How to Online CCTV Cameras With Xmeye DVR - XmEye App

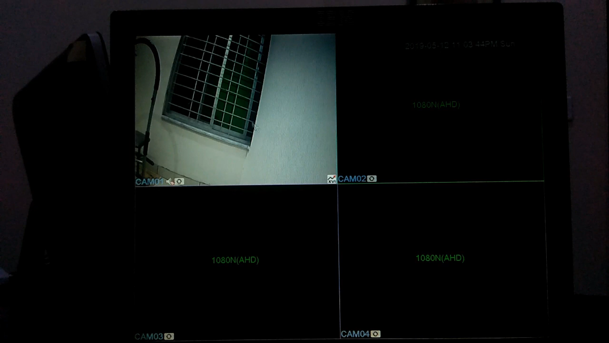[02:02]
इस पर मैं right click करूँगा और इसके main menu में जाऊँगा हो सकते है main menu का जो
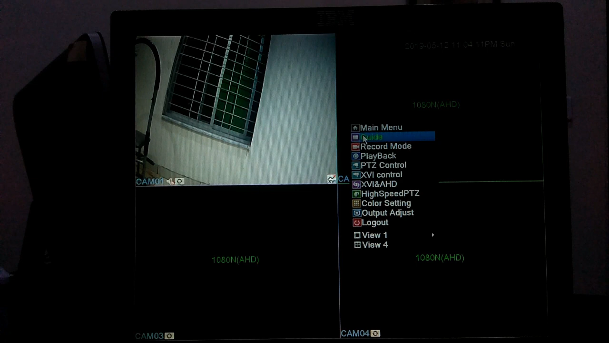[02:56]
आपने right click करना है और guide की option में जाना है ठीक है मेरे यह second number पर show हो रही है आपके हो सकता
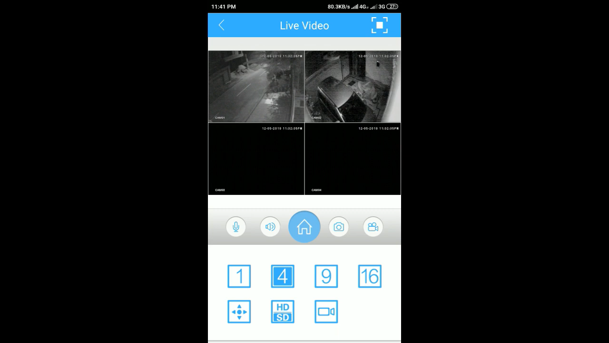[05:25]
रहे हैं दोस्तो इस तरह हम easily जो है वो XMI application पर अपने cameras जो है वो online कर सकते हैं और DVR की screen पर आपने इसको just next करके जो है वो okay कर देने